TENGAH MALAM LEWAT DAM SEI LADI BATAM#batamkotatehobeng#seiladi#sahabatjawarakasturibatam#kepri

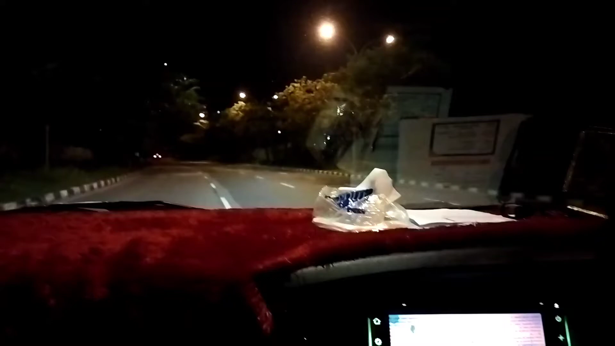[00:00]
Ya bismillahirrahmanirrahim Malam ini adalah malam selasa Kebetulan kita baru saja Dari rumah salah satu konsumen kita Jawara Kasturi Batam Keluarga besar Jawara Kasturi Batam Nah sekarang kita
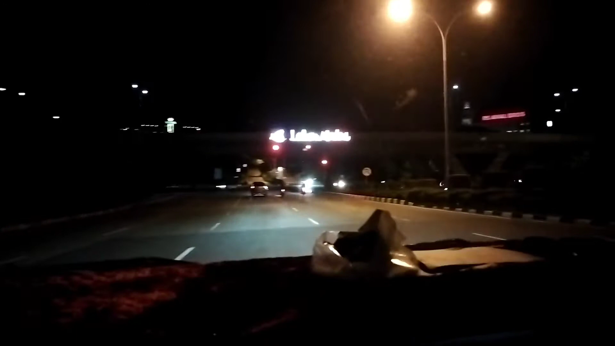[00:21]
berada di bawah Jembatan Tol Laluan Madani Nampak tulisannya itu Sahabat Villa
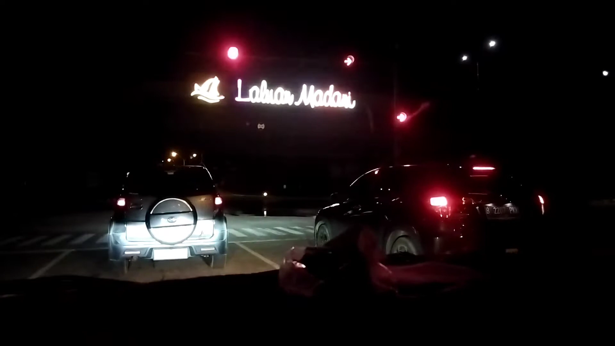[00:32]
Pemirsa Youtube kami Jangan lupa Untuk membantu channel kami ini Dengan cara mensubscribe Comment Like dan share
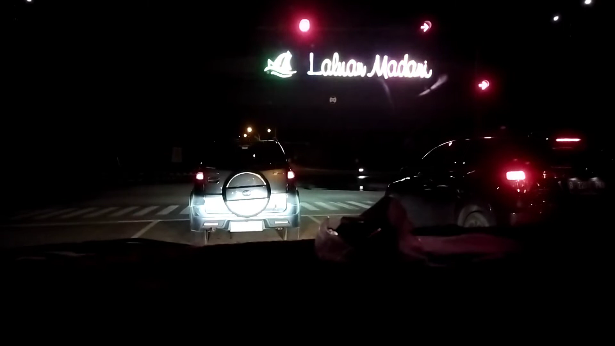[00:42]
Gratis Dan mudah-mudahan menjadi amal jariah Bagi siapa yang sudah Memencet tombol subscribe Untuk channel kami ini Ini salah satu jembatan Terindah di Batam Subhanallah Dan sebentar lagi kita akan
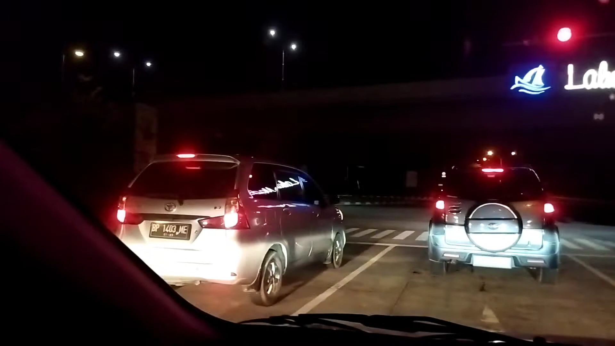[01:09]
melewati Sungai Ladi Sungai Ladi Ya sungai
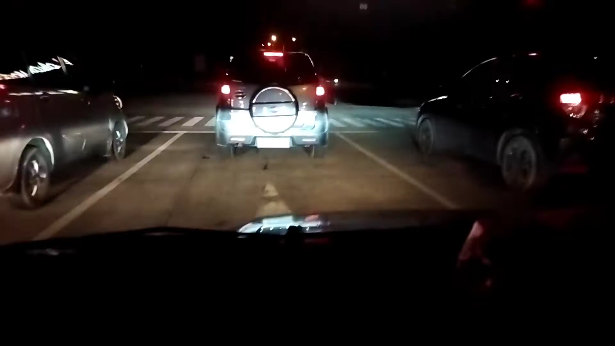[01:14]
Ladi InsyaAllah Nah kita akan berjalan Bismillahirrahmanirrahim
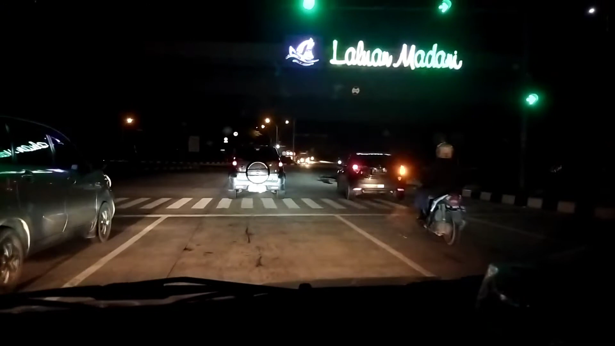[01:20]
Sungai Ladi terkenal
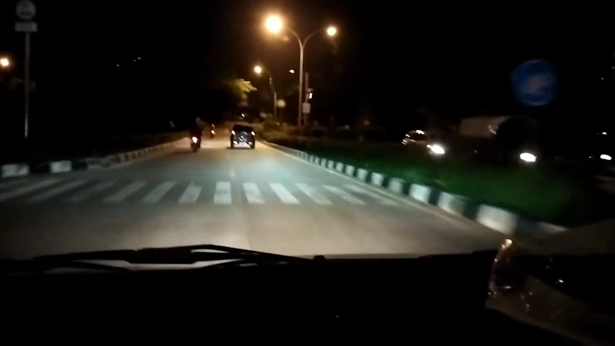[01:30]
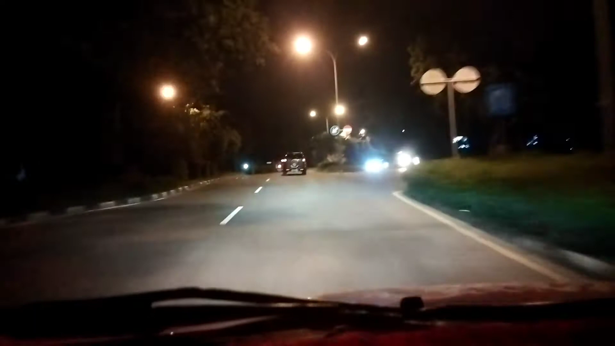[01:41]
Barangkali Kita akan melewati Kita akan melewati Kita akan melewati Daerah ataupun kawasan Sungai Ladi Batam Di atas nampak itu hotel pista Subhanallah
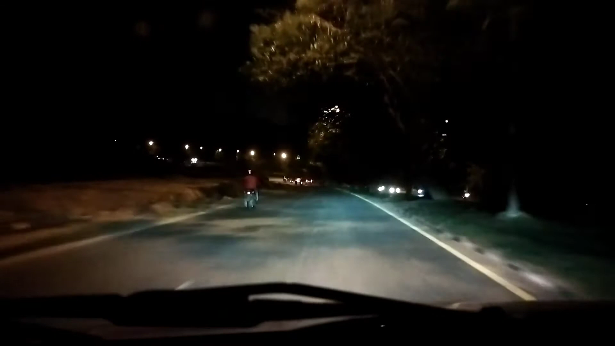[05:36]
Sekali lagi Semoga Allah Menjaga Wali kota kita ini InsyaAllah Beliau adalah orang baik Amin Ya Rabbul Alamin
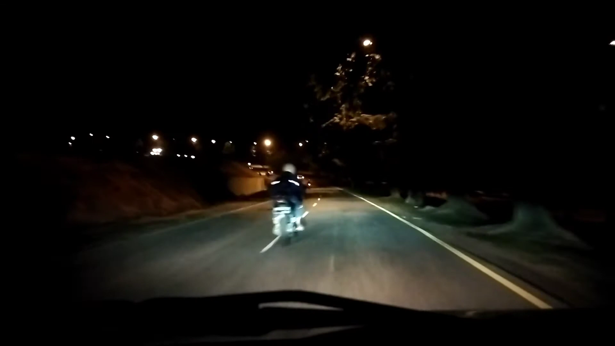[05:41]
Sahabatmu semua Itu tadi kita telah Melewati Sungai Ladi Baik Sekali lagi Sampai disini Video kami ini Semoga Allah Subhanallah Menjaga kita Kita kasih dulu Penerangan Subhanallah